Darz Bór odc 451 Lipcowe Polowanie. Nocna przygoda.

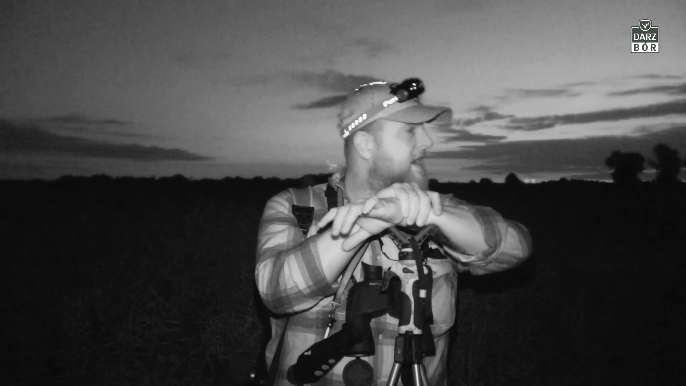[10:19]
Mamy bardzo dobry widok na prawą stronę, mimo że wiatr mamy taki półkosie, troszeczkę wiejący z tej strony, to widzimy całe pole. Praktycznie rzecz biorąc, z tego miejsca jesteśmy w stanie obserwować. Postoimy sobie tutaj chwilkę, zobaczymy, co się wydarzy.
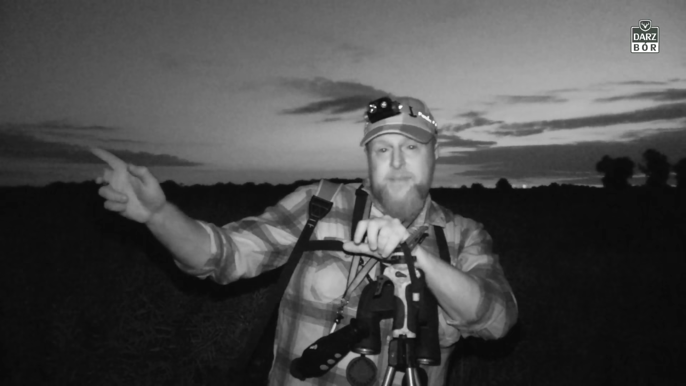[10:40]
Tam na razie gdzieś chwilę temu pojawił się borsuk, ale wydawało mi się właśnie jeszcze raz, że znowu słychać było jakieś tam trzaski w tym rzepaku, który jest za nami.
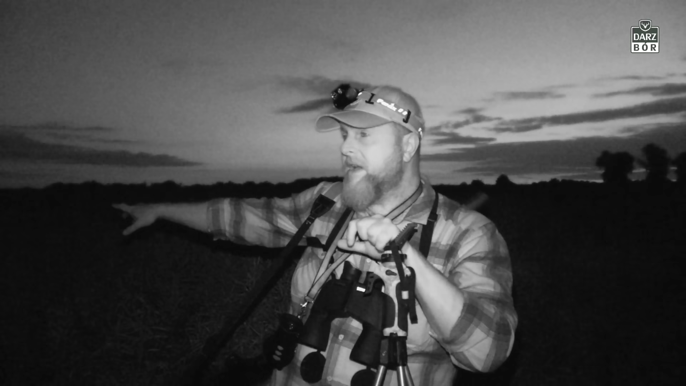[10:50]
Być może idą dziki, tylko nie wiem, w którą stronę. Czy w tamtą, na buraki, czy będą szły tutaj, na rżysku. Postoimy, poczekamy, zobaczymy. A, i jeszcze jedno. Zobaczcie, jeszcze nie założyłem sobie nakładki noktowizyjnej.
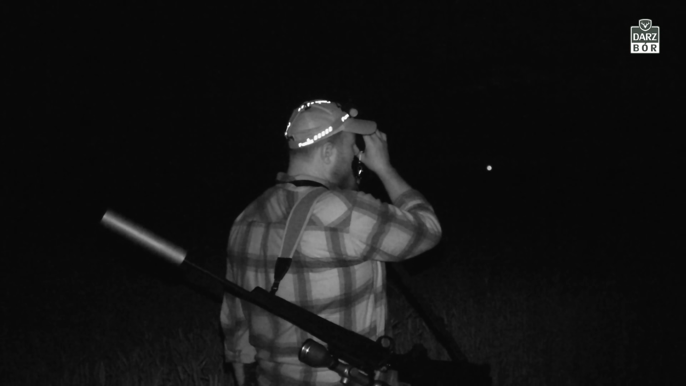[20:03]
a już w oddali wydaje mi się, że jest dzik. Zajada sobie tam pszeniczkę. Będziemy musieli po cichutku, powoli podejść.